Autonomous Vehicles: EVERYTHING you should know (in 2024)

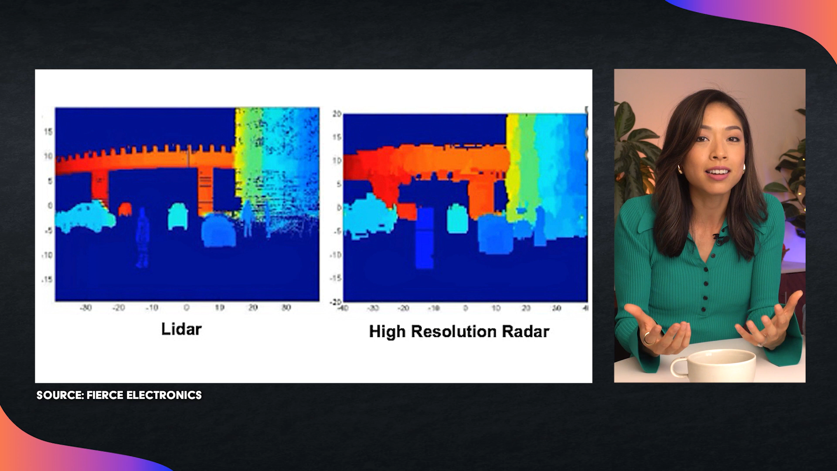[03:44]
Companies combine that with radar to detect objects 10,000 meters away. But only if they're at least the size of a bowling ball. The downside of LiDAR, it collects a ton of data, and is super expensive. And it might not be as suitable for production at a wide scale.